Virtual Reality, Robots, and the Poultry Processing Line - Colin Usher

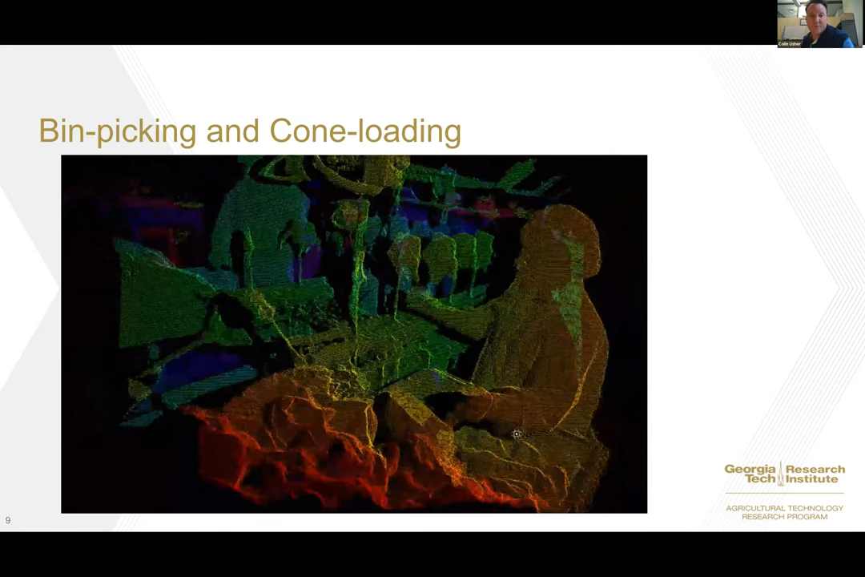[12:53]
It actually contains the depth data. So we can see the operation in 3d that gives us additional information that we can then use to do sensing and develop algorithms for having robotic systems,
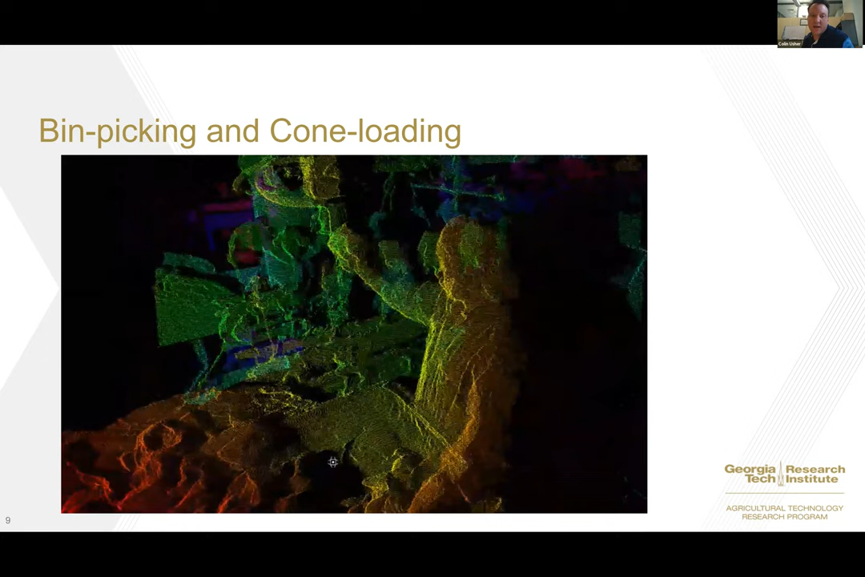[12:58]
manipulate or handle these particular applications.